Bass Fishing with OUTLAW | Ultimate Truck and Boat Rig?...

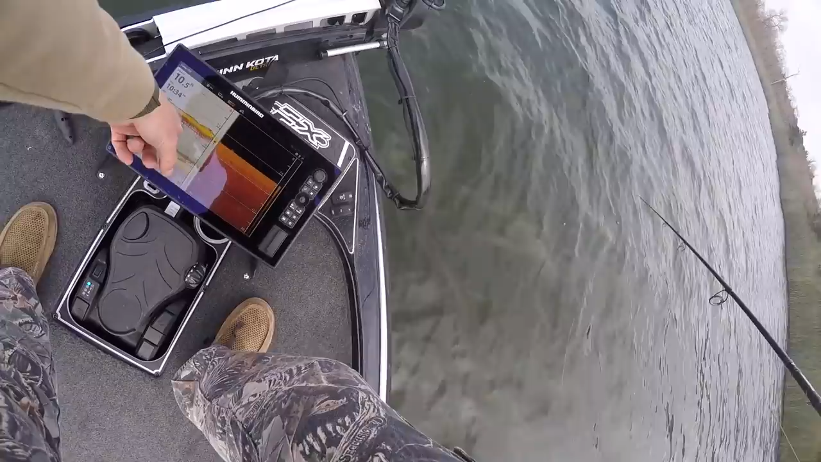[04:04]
then this is real time 2d sonar up front it's kind of nice having the having that extra view of the back sonar especially when I've got old
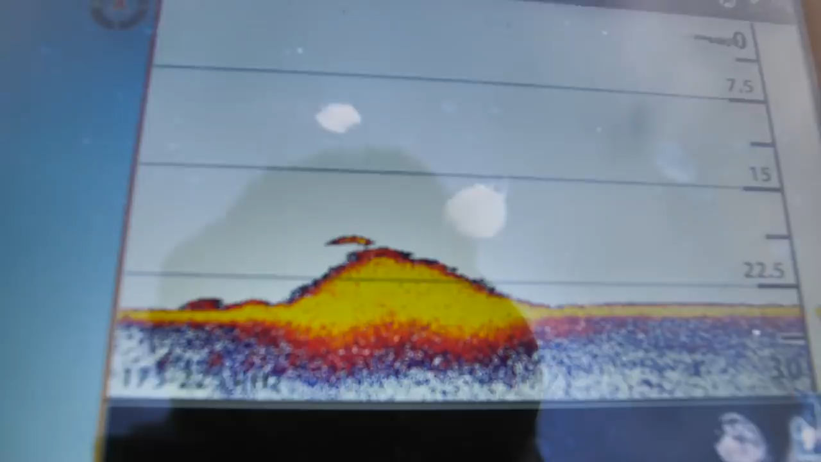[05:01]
fish sitting on this grass bed and we'll see if outlaw can
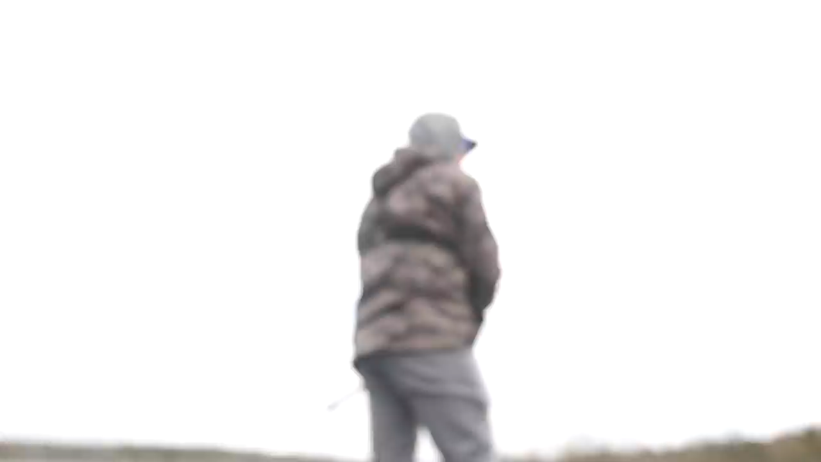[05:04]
get him he's straight down dude it's a big fish
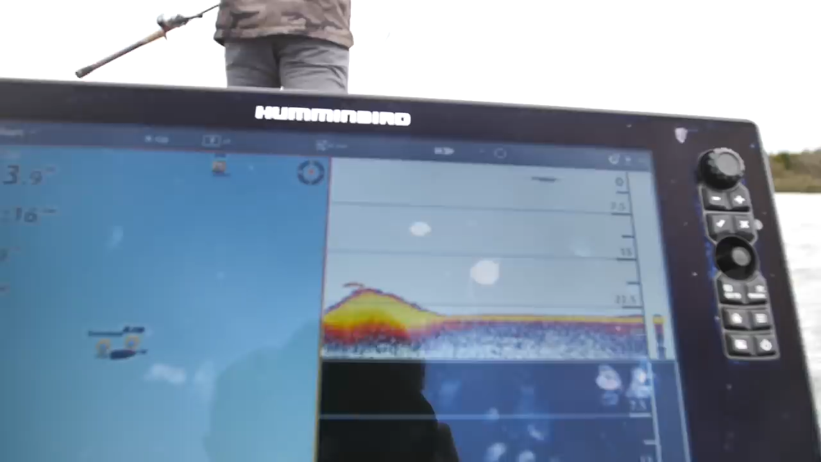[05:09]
I'm gonna say it it's a it's a four or five pounder he's looking at your lure dude he's
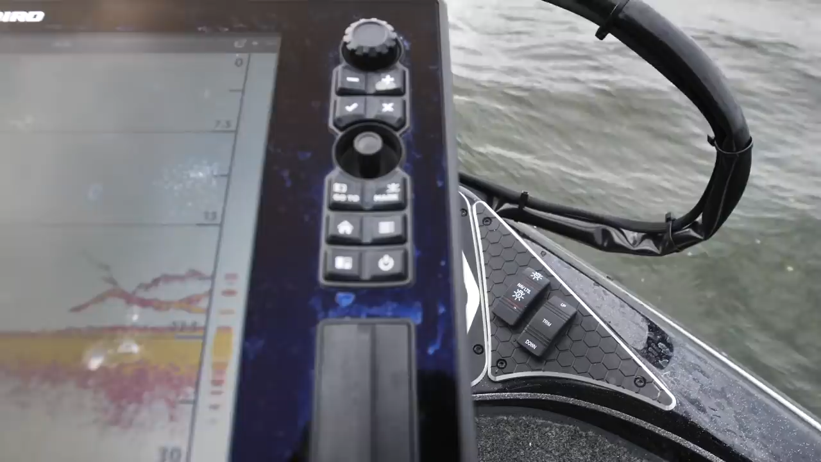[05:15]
looking at you there's multiple there's multiple fish I'm dangling it yeah shake it shake it drop it uh
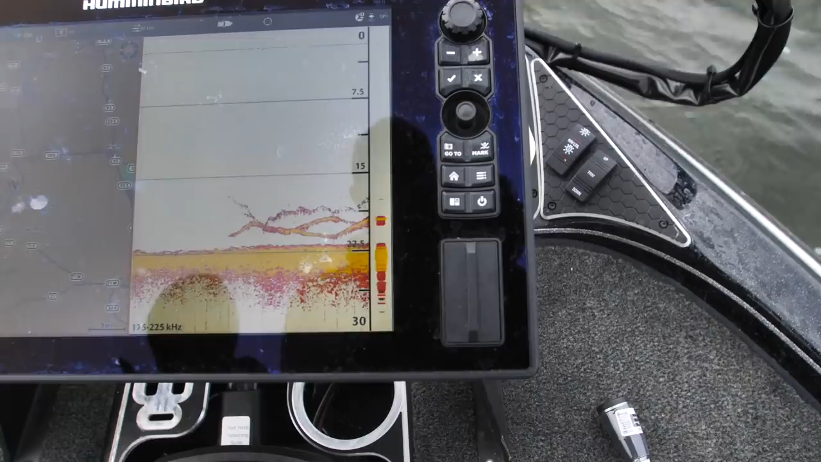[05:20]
you can't tell if those are all fish or one of you one's your lure let it drop they're definitely looking at your bait yeah
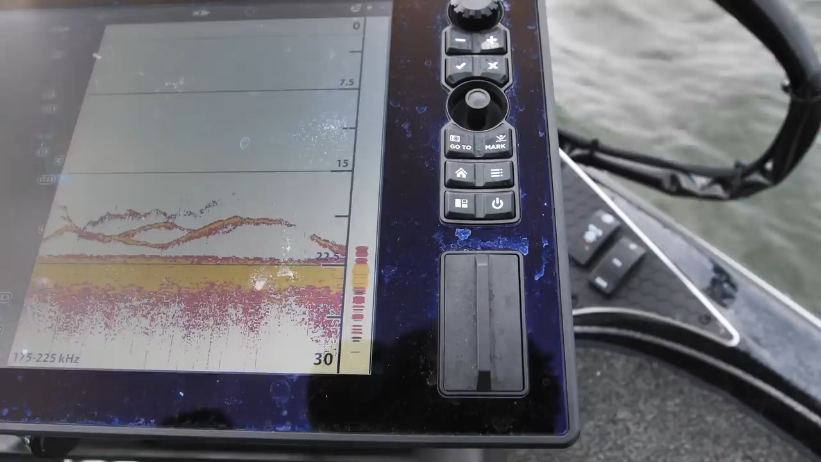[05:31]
I think it's okay all right all right so one of those was your bait so there is some there is a little bit of grass down there so they're they're hiding in that grass then they come up out of it and they bing bong
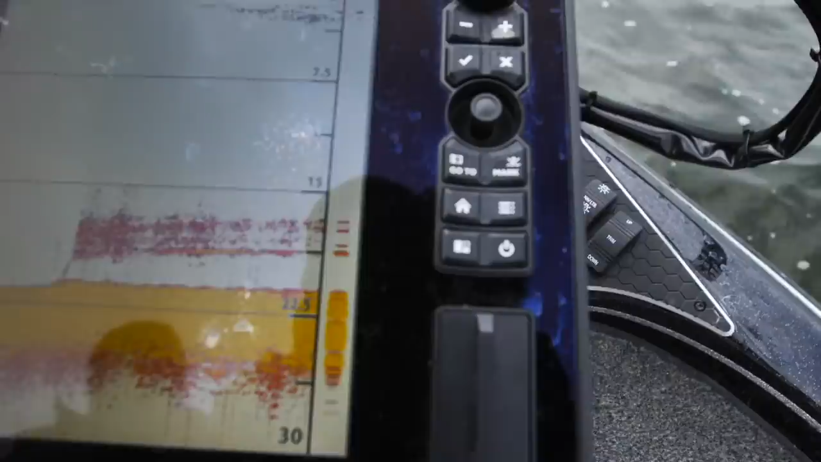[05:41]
they bing bong it so this is like an isolated grass bed out here